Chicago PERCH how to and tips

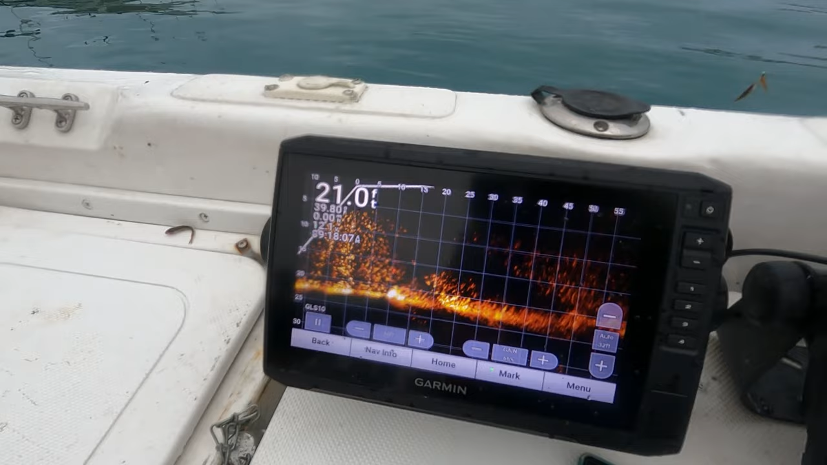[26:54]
Now, I believe the fish that are suspended you see out there aren't active.
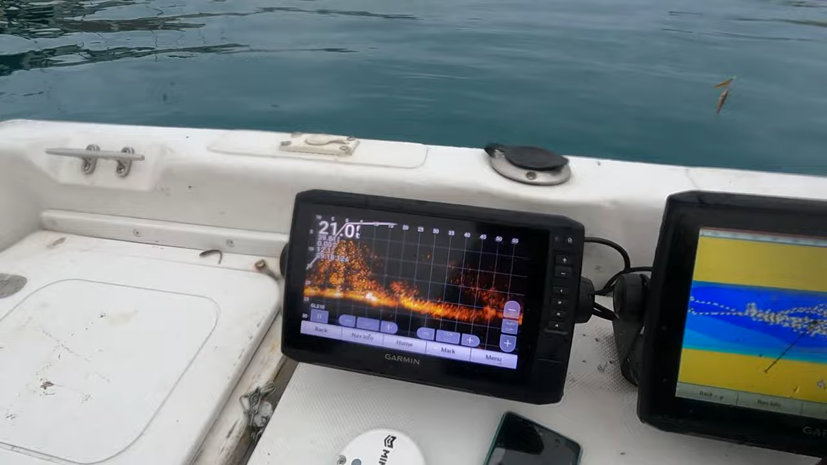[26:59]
In my opinion, the active fish are going to be on the bottom.